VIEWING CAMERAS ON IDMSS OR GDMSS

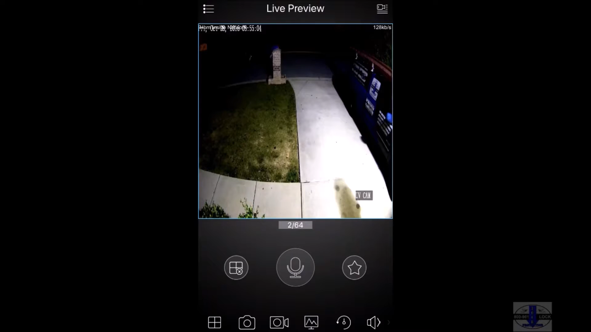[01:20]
To go back, just double tap on the screen. If you rotate your phone, you will see that the cameras actually get into wider mode.
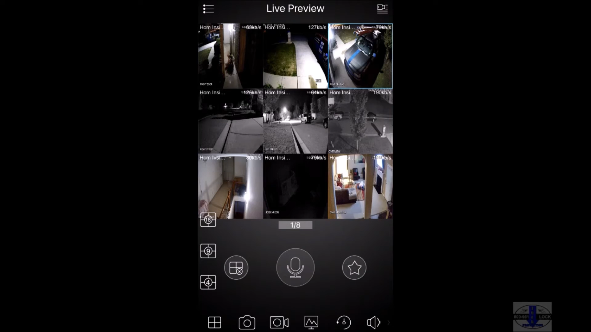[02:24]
To exit out of the camera system, just simply double click and exit your programs.